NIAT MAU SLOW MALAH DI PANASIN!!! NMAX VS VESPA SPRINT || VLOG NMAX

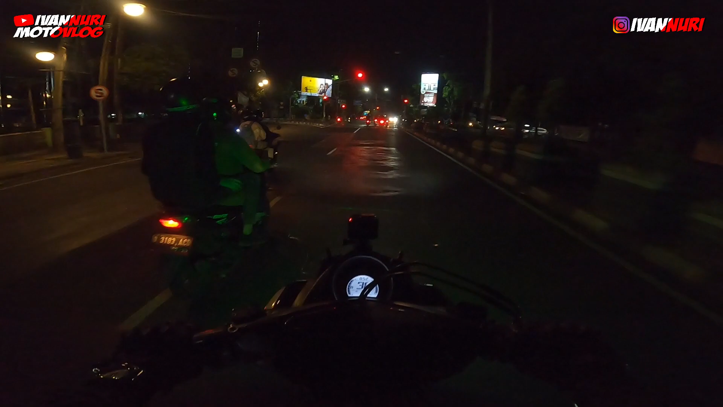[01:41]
Ini Corona udah mulus sampai 2 tahun di Indonesia guys, Masih kayak gini terus. Nih, ini jalan ke Riau ya. Dari arah sana tuh, Dia nggak bisa langsung dilihat ke sini. Harus putar balik ke sana guys.
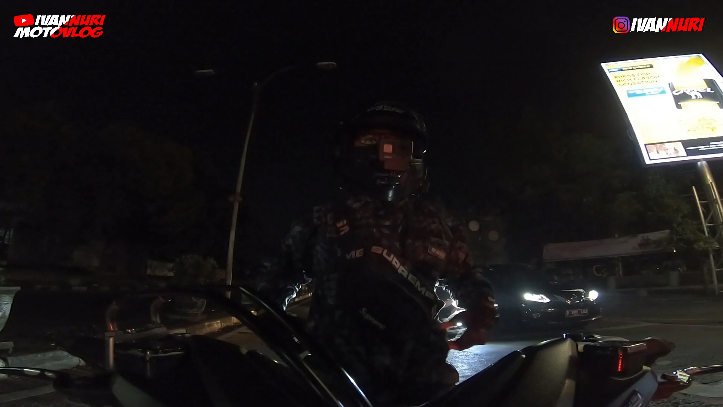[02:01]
Habis pulang sunmori, Kayaknya ini anak-anak nih. Oh motor bisa, Diterobos, Mobil harus putar balik ke sana.
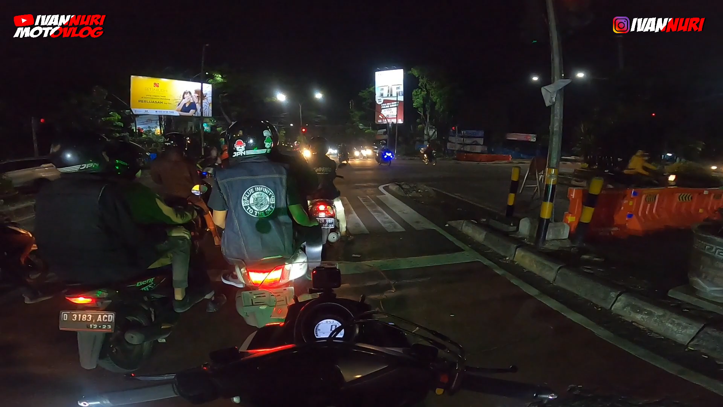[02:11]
Berarti tadi gue juga harusnya bisa ya. Tadi gue mau ke sana, ke kanan guys. Ini bisa diterobos, Ternyata kalau udah malam. Oh gitu. Oke, oke, oke, oke.